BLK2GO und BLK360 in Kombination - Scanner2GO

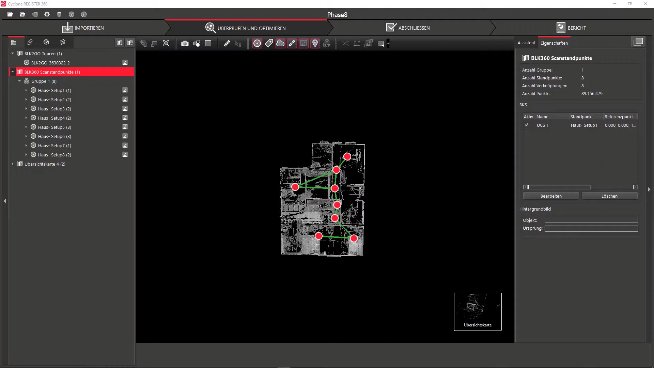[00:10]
Wir haben hier in unserem Beispiel eine Wohnung mit dem BLK 360 und mit dem BLK 2 GO erfasst.
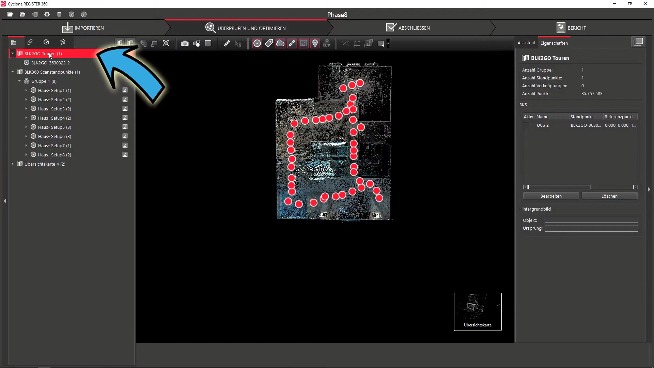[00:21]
Beide Punktwolken sollen nun in einem Modell vereint werden. Wichtig ist, dass alles in ein Projekt importiert wird.
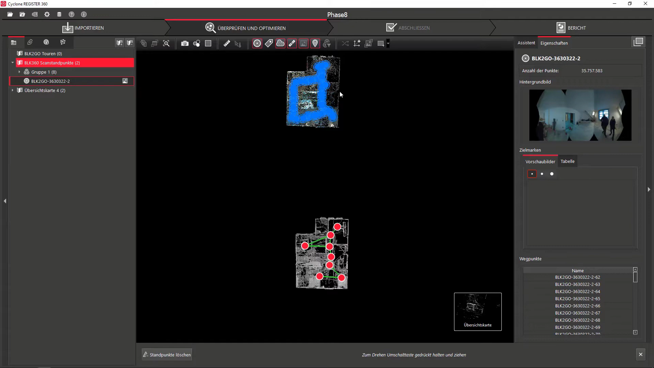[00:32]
Wir verschieben nun beide Datensätze in eine Übersichtskarte und legen diese nebeneinander.
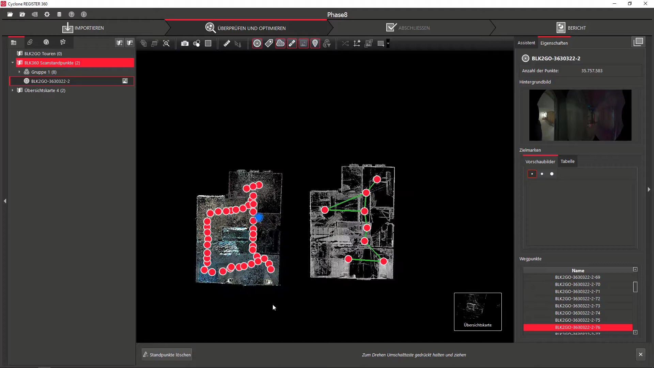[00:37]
Nun muss ein Standpunkt des BLK 360 und ein Waypoint der BLK 2 GO-Tour markiert werden.
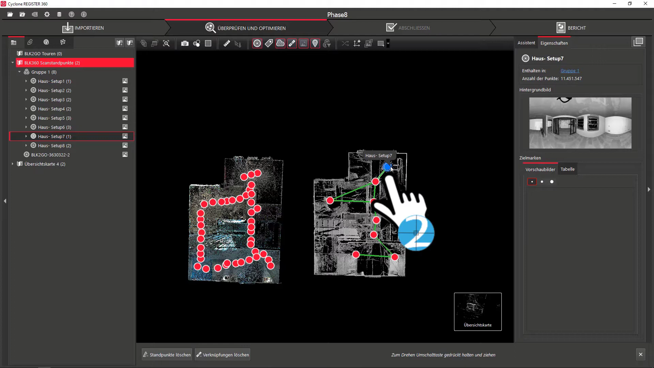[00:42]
Wir halten die Steuerung Taste STRG gedrückt und wählen einen Waypoint der BLK 2 GO-Tour aus.
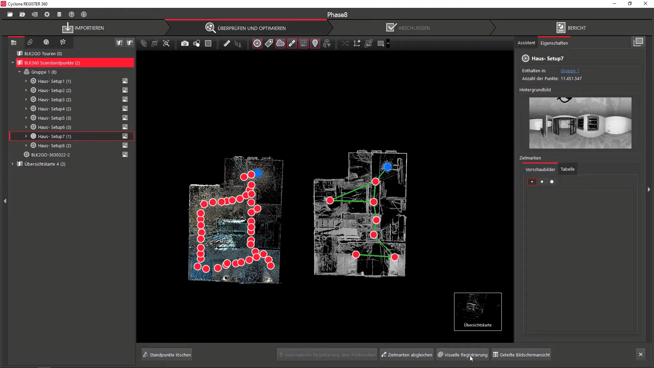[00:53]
Wir klicken auf den Button visueller Registrierung. Beide Scandeten werden nun visuell zusammen in Position verschoben und gedreht,
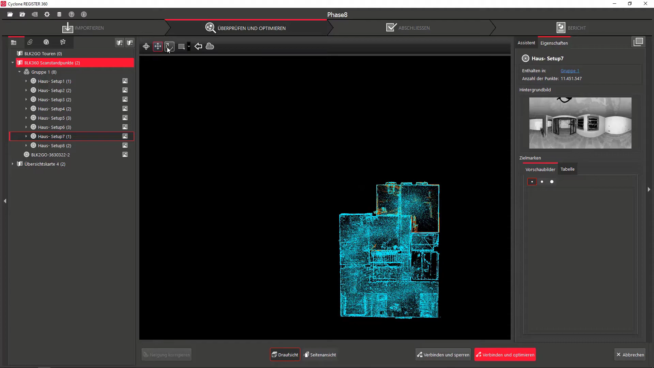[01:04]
bis beide Punktwolken stimmig überein liegen. Auch die Höhenlage in Richtung der Z-Achse muss kontrolliert werden.
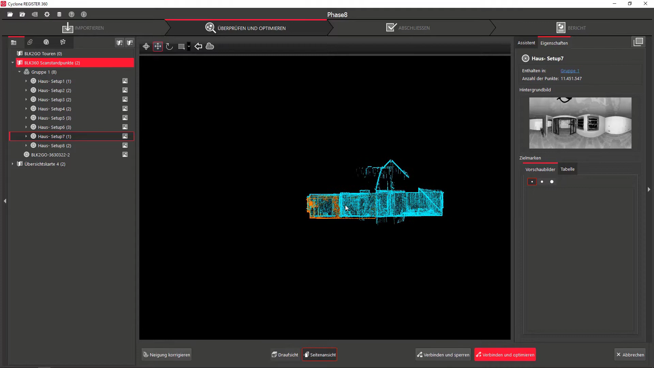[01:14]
Nun starten wir die Cloud 2 Cloud-Berechnung über den Button Verbinden und Optimieren.
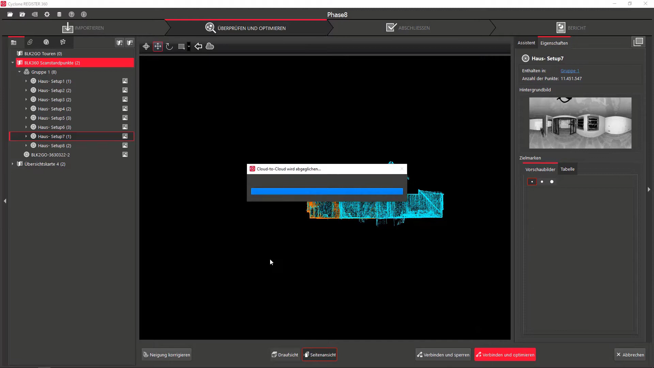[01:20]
Die Verknüpfung wurde erfolgreich hinzugefügt und beide Skandatensätze sind nun miteinander verknüpft.
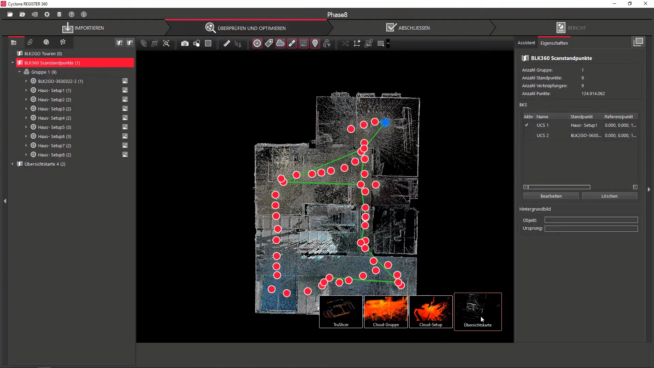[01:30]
Wir betrachten unser Ergebnis über die Cloud-Gruppe und den Trußleißer in der Grundrissansicht.